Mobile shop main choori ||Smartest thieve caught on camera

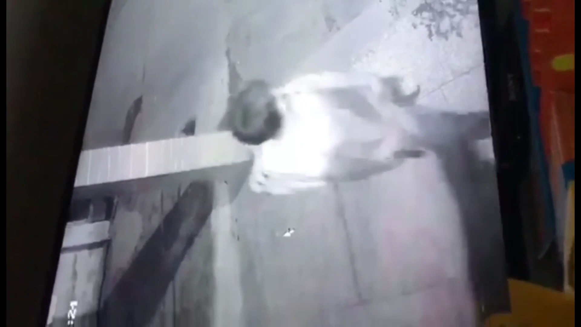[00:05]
आज की वीडियो हमारी एक मोबाइल शॉप पे चोरी की है।